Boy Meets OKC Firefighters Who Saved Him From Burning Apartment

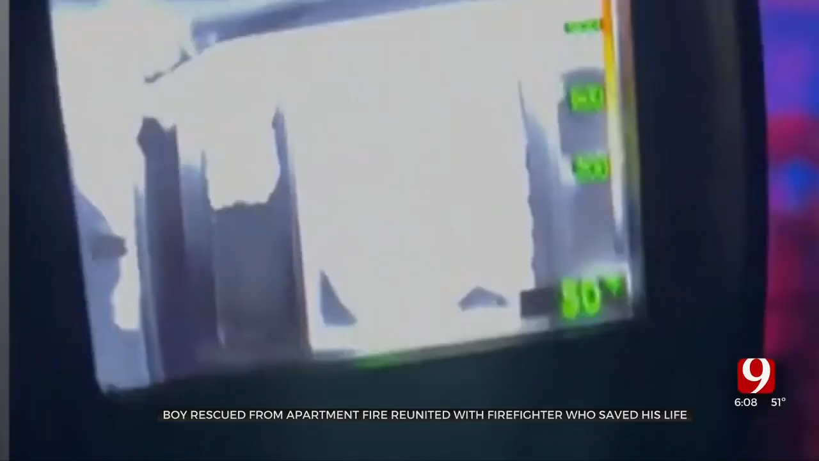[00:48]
My tick came on just prior to me making contact with the child, and so I was able to see him.